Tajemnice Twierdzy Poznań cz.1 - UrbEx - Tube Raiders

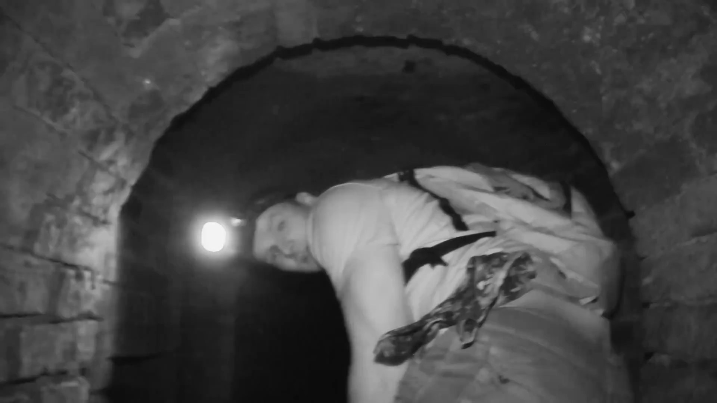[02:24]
Coś mi się wydaje, że kanał jest jednak ślepy, ale pójdę sprawdzić.
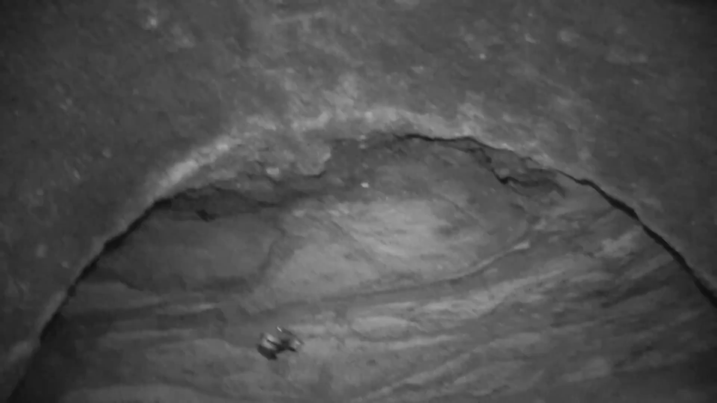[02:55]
Jest sklepienie. Po lewej jest jeszcze ceglana ściana.
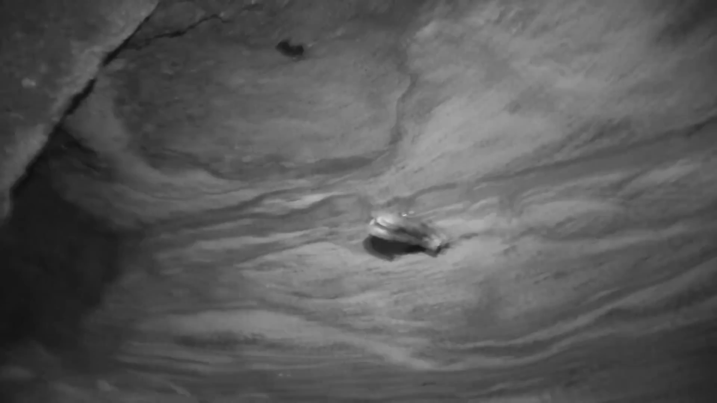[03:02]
To jest mój nóż. O.
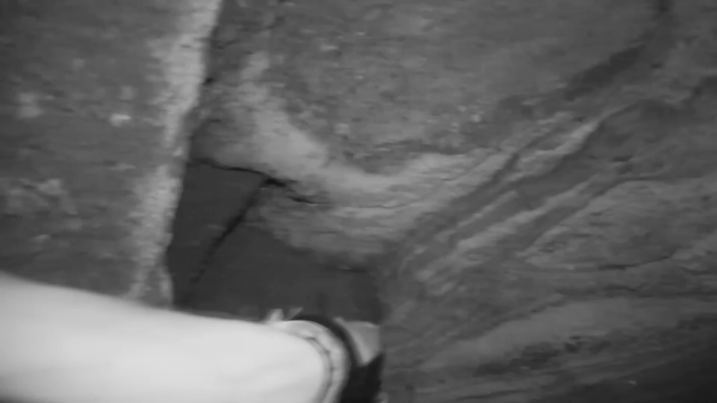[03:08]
Dalej jeszcze biegnie ściana, ale jest. Wszystko jest zasypiane piachem. Skąd ten piach się tam wziął?
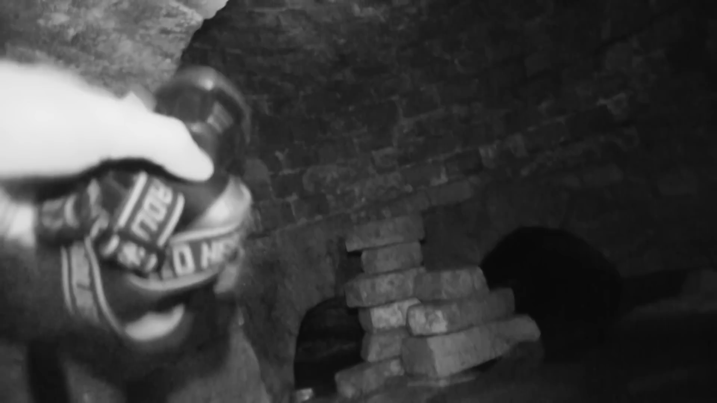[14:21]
Kamera zobaczy. Drewniany strop tej. Z tej gadasz. No nad nim może być podłoga jakiejś komnaty zamkniętej. Tak, jest
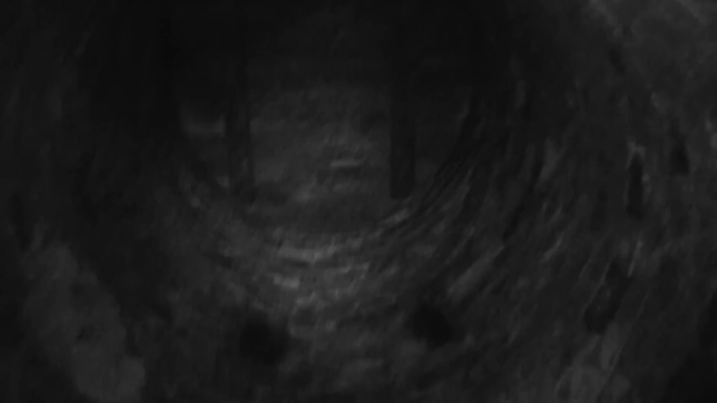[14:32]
świetny. Tutaj też jest ten miejsc. No jaki strop drewniany. Na dnie może być podłoga, a tam pokuleni Niemcy.
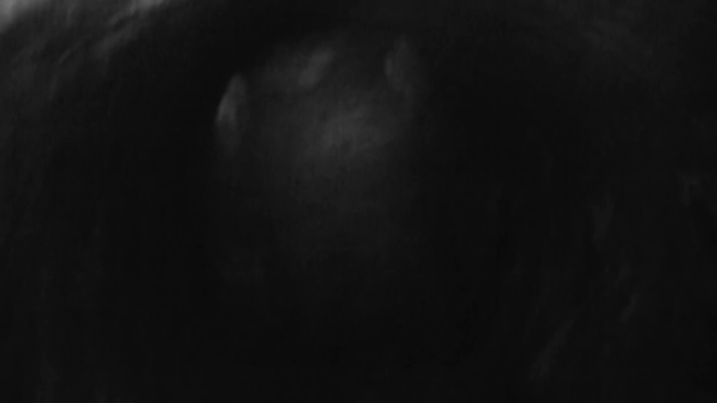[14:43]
Nie są kanały?
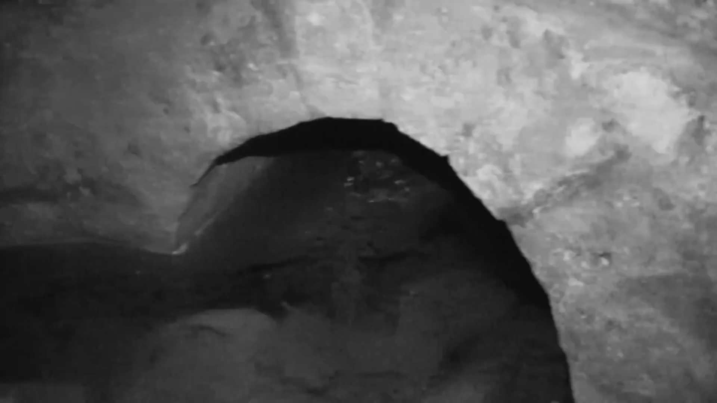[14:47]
A to jest drewniany strop. Co jest za tym stropem? Wy tego nie widzicie. Nie widzicie perspektywy. Tu jestem ja. A to jest nade mną. Nie chcę w to pukać.
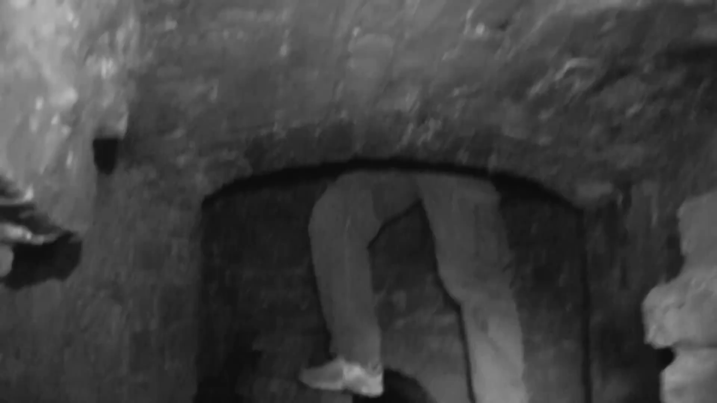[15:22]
Drewnianego stropu na taką studnię nie kładzie się, a potem nie zawala go się dwoma tonami ziemi, nie? Kumasz, o co chodzi? Dlatego wiesz co, myślałem, że nad tym drewnem jest jeszcze stalowa płyta, tak to wygląda. Musiałbym to dźgnąć nożem. A w jakim stanie jest to drewno? No, Schujowaconym totalnie. Ale za deskami jest jeszcze jakaś metalowa płyta. 5 minut baterii, pokażę wam jeszcze co znalazłem. Widzicie? To wygląda jak źródełko.
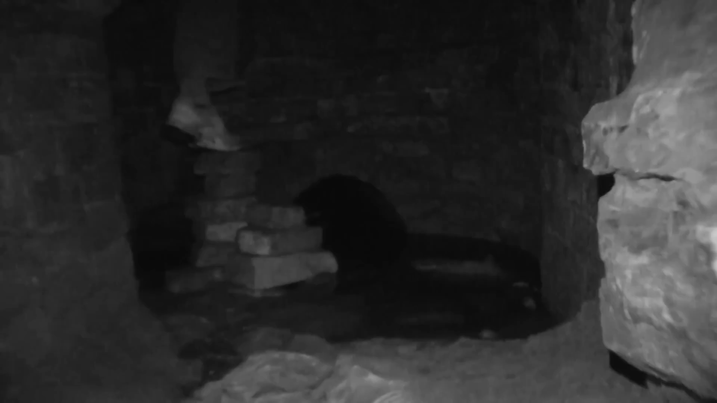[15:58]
Betonowy krąg jest jeszcze nad tym. Nad tą drewnianą? No. Dobra. Dobra, wyłazimy, bo jeszcze tam na zewnątrz chwilkę chcę nagrać.